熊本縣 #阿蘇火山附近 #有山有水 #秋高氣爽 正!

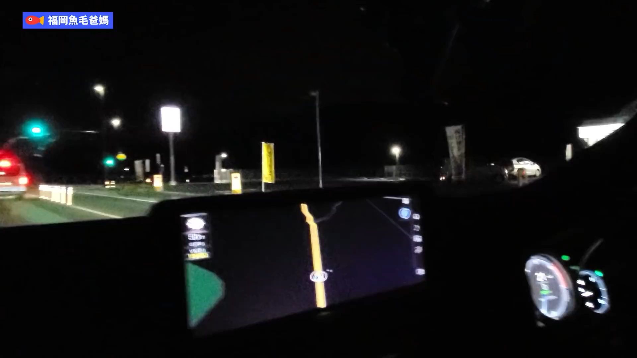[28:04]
This is 7-Eleven. I know, but we cannot turn right here, so we have to turn right here and then turn around.